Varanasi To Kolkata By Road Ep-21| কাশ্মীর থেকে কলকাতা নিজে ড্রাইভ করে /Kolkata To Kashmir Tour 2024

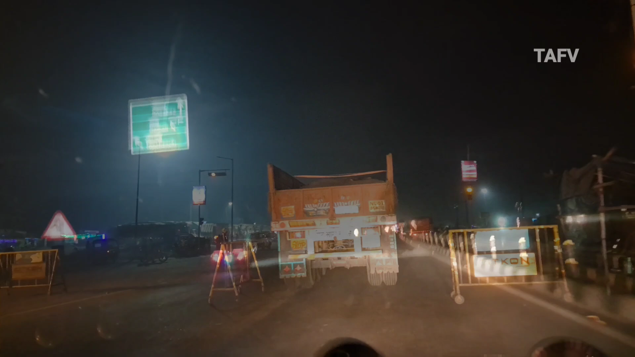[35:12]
এই আমরা ঝাড়খণ্ড ছেড়ে ওয়েস্ট বেঙ্গলে ঢুকে গেছি আমাদের নিজেদের রাজ্যে।
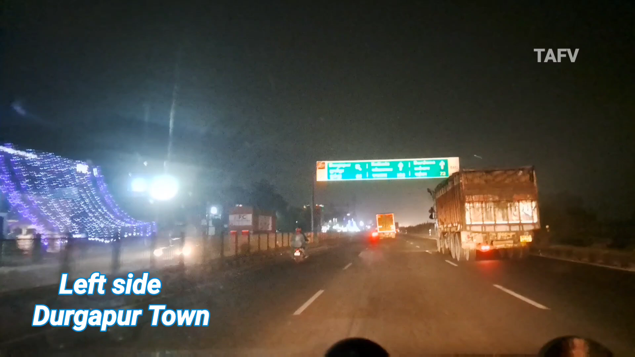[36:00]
কলকাতা 183, বর্ধমান 73। দেখো তোমার ফেভারিট দার্জিলিং 530 কিলোমিটার, বর্ধমান 62। চলে যাও লেফট সাইডে, দার্জিলিং পৌঁছে যাবো। একবার
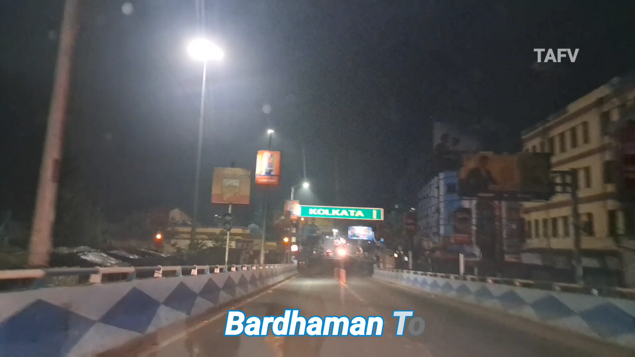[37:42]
লেফট সাইডে বর্ধমান স্টেশন, আমরা জিটি রোডটা নিয়ে নিয়েছি, কেন কি দুর্গাপুর এক্সপ্রেসওয়েটা প্রচুর জ্যাম, লরির জ্যাম, তো আমরা জিটি রোড নিয়ে নিলাম।